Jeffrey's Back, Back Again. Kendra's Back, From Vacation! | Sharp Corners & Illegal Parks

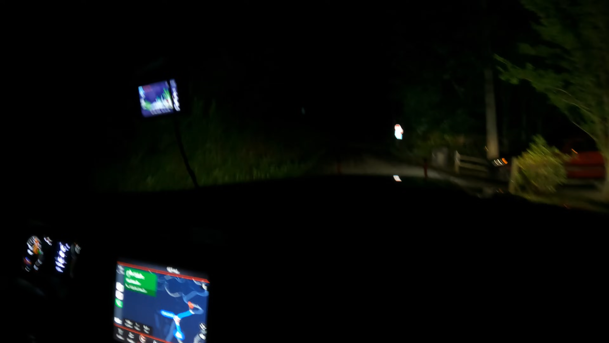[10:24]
Just picked up that motorcycle, that Harley, up in the national park. Then we got another PD call for somebody up here. Ski Mountain, again, stuck. Ran off the road. Not seeing any lights yet, but gotta be close. There we are. Oh, there.
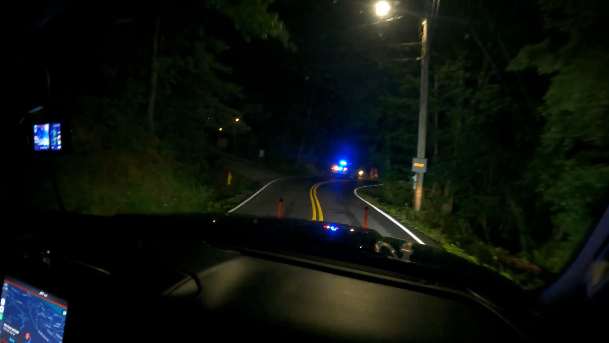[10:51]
Your destination is on the left. In there. Oh my goodness, there's one tire on the road. You need to get turned around.